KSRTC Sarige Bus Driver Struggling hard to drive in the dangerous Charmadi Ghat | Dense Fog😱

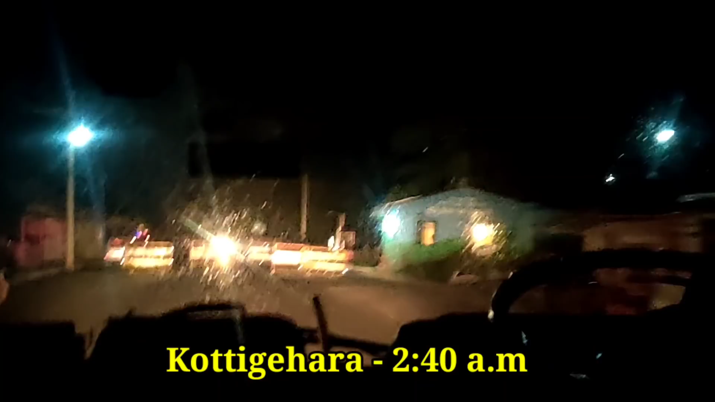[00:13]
ಬಸ್ ಸ್ಟ್ಯಾಂಡ್ ಘಾಟ್ ಓಪನ್ ಇದೆ. ಬಸ್ ಇಲ್ಲೇ ಇದೆ.
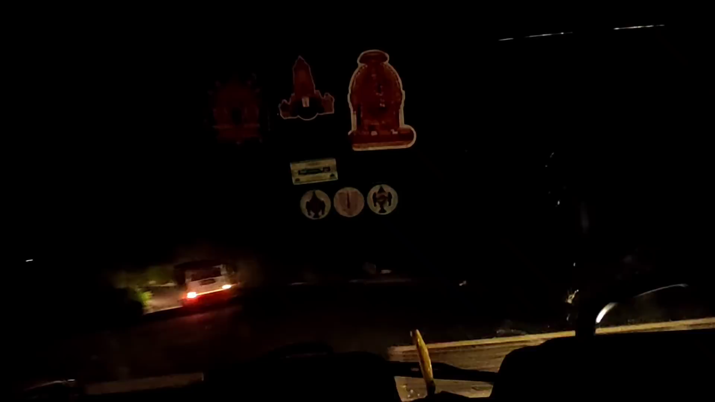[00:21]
ಆ್ಯಕ್ಚುಲಿ ಘಾಟ್ ಓಪನ್ ಇರಲ್ಲ ಅಂದ್ಕೊಂಡೆ, ಘಾಟ್ ಓಪನ್ ಇದೆ. ಹೊಸಪೇಟೆ ಧರ್ಮಸ್ಥಳ ಗಾಡಿ, ಚಿಕ್ಕಮಗಳೂರಲ್ಲಿ ನೋಡಿದ್ವಲ್ಲ ಆ ಗಾಡಿ ಓವರ್ಟೇಕ್ ಮಾಡಿದ್ವಿ.
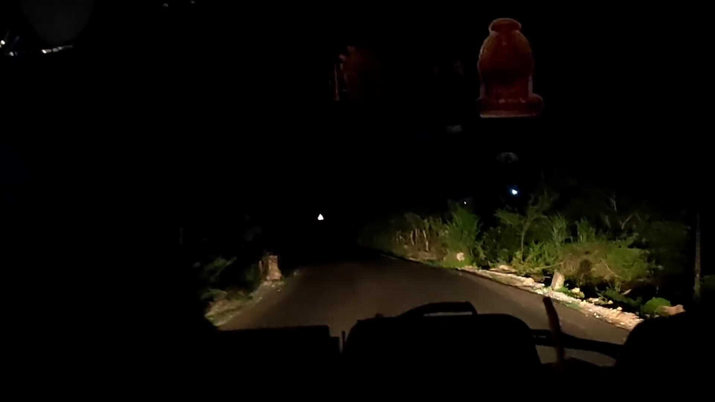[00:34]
ಹಿಯರ್ ವಿ ಎಂಟರ್ಸ್ ಟು ಒನ್ ಆಫ್ ದ ಬ್ಯೂಟಿಫುಲ್ ಘಾಟ್ಸ್ ಇನ್ ಕರ್ನಾಟಕ ಆ್ಯಂಡ್ ಸೌತ್ ಇಂಡಿಯಾ. ಚಾರ್ಮಾಡಿ ಘಾಟ್ ಎಂಟ್ರಿ ಆಯಿತು. ನೈಟ್ ಟೈಮಲ್ಲಿ ಏನೋ ಗೊತ್ತಾಗಲ್ಲ ನೋಡಿ, ಇಲ್ಲಿ ಲೈಟಾಗಿ ಇಬ್ಬನಿ ಕಾಣಿಸ್ತಿದೆ.
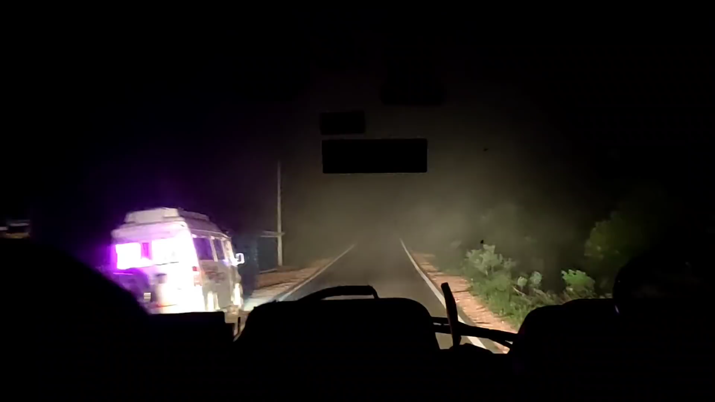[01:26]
ಎಲ್ಲ ಫಾಗ್, ಫುಲ್ ಫಾಗ್ ಕವರ್ ಆಗಿದೆ.
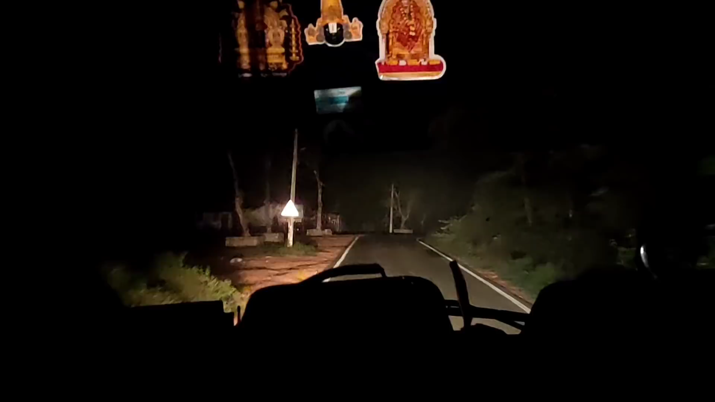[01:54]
ಇನ್ನ ಈಗಲೇ ಫಾಗ್ ಕಾಣಿಸ್ತಿದೆ, ಇನ್ನ ಮೇಲೆ ಹೋದಾಗ ಇನ್ನೆಷ್ಟು ಕಾಣಿಸುತ್ತೋ.
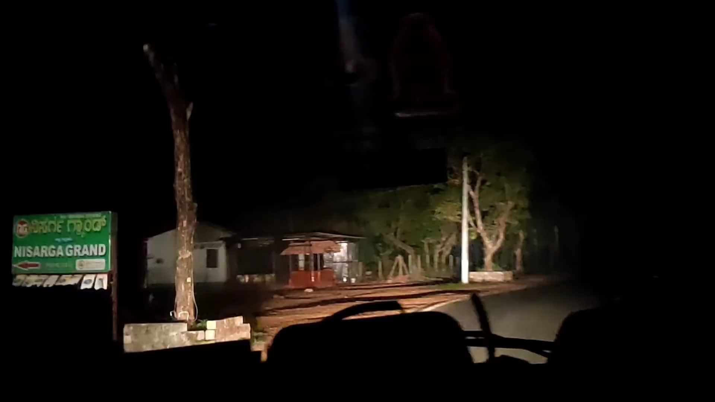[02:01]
ಯಾರು ಈ ವಿಡಿಯೋ ನೋಡ್ತಾ ಇರ್ತೀರ, ಚಾರ್ಮಾಡಿ ಘಾಟ್ ನೋಡಿಲ್ಲ ಅಂದ್ರೆ ನಾನು ಡಿಸ್ಕ್ರಿಪ್ಷನ್ ಅಲ್ಲಿ ಹಾಕಿರ್ತೀನಿ ಲಿಂಕು. ಆಲ್ರೆಡಿ ನಾನು ಡೇ ಟೈಮಲ್ಲಿ ಮಾಡಿದ್ದೀನಿ ನೋಡಿ. ಅದು ಏನು ಕಾಣಿಸ್ತಿಲ್ಲ ರೋಡ್.
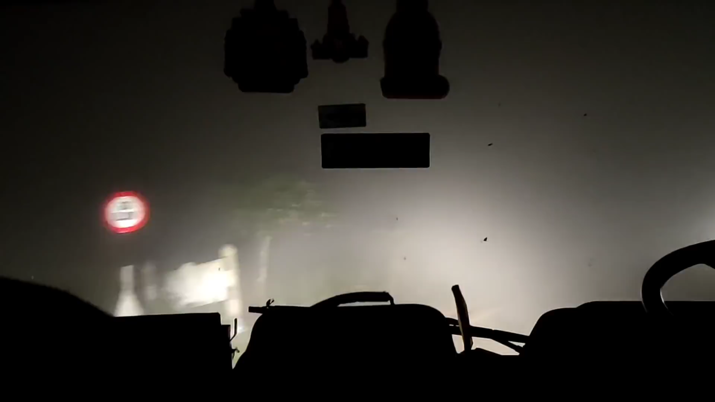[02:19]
ಓ ಗಾಡ್, ಓ ಗಾಡ್, ಎಷ್ಟು ಡೇಂಜರ್ ಇದೆ ನೋಡಿ.
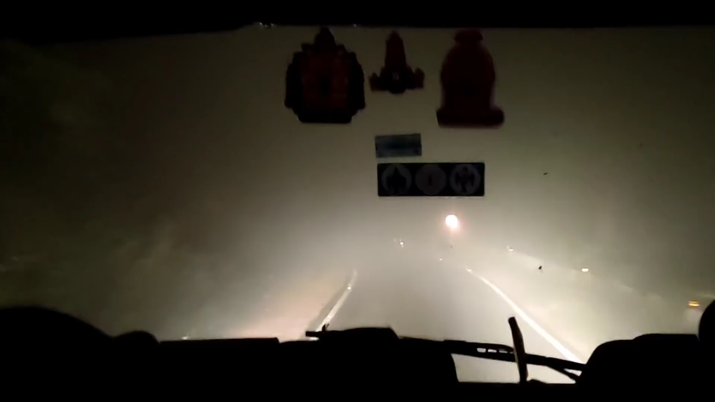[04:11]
ಸುಜಿರೆಗೆ ಅರೌಂಡ್ 41 ಕಿಲೋಮೀಟರ್ ಇದೆ ನೋಡಿ. ಏನಾದ್ರು ಕಾಣಿಸ್ತೀಯಾ ನೀವು ಕಮೆಂಟ್ ಮಾಡಿ. ಲಿಟ್ರಲಿ ಆ ರೇಡಿಯಂ ಕೂಡ ನೆಟ್ ಕಾಣಿಸ್ತಿಲ್ಲ. ನನಗೆ ಗೊತ್ತಿರೋಂಗೆ ನೈಟ್ ಯಾರು ವ್ಲಾಗ್ ಮಾಡಿಲ್ಲ ಅನ್ಸುತ್ತೆ ಚಾರ್ಮಾಡಿ ಘಾಟ್ನ. ಐ ಮೀನ್ ಈ ಥರ ಹೋಗಲ್ಲಿ ಈ ಟೈಮಲ್ಲಿ.